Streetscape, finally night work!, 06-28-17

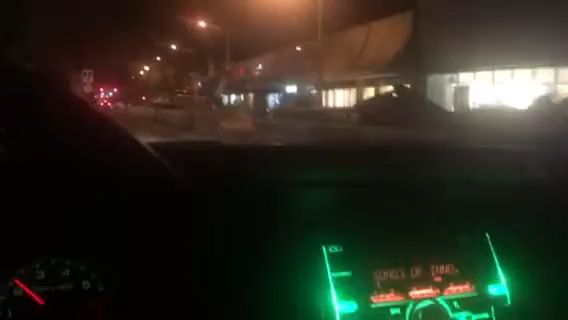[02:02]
So, you who are patiently watching this thing will soon have an end of your suffering because we'll get to the construction zone.
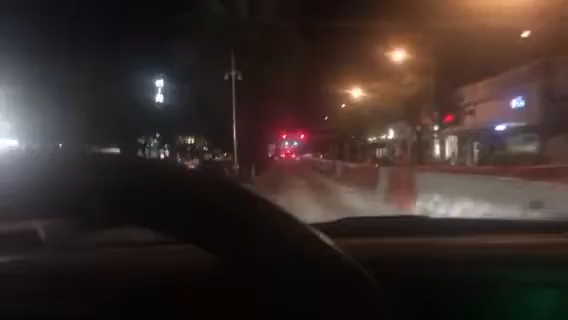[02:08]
Alright, so, night time construction. Did you ever think you would see the night? Yes.